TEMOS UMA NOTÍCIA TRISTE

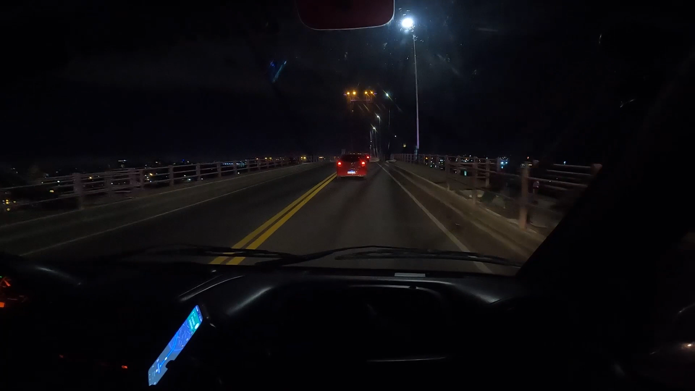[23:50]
Moçada, ainda estamos rodando Já passa das 8 da noite Estamos chegando em correntes Para o nosso pernoite Mais uns 15 minutinhos A gente chega no YPF Que vai ser o nosso apoio hoje Estamos chegando aqui no YPF Então, chegamos no nosso ponto de pernoite Que alegria Porque foi cansativo
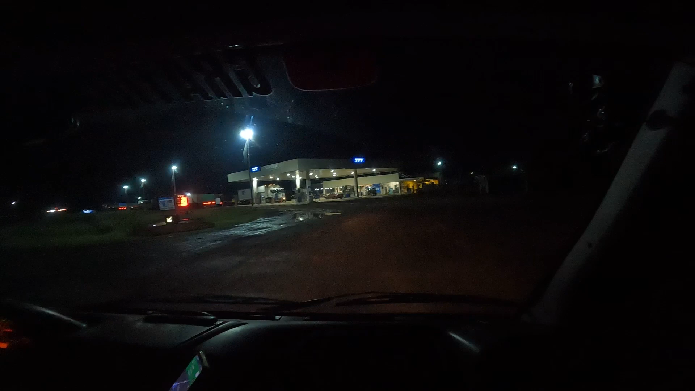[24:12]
E é isso aí Agora é só tirão Um mais longo que o outro